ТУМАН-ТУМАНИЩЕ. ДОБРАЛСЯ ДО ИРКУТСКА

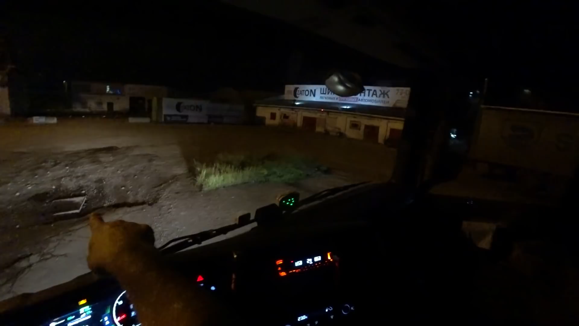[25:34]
Мы завтра вот так вот, если что, назад сдадим. Развернемся вот так вот сюда, выпрямимся. И затолкаем.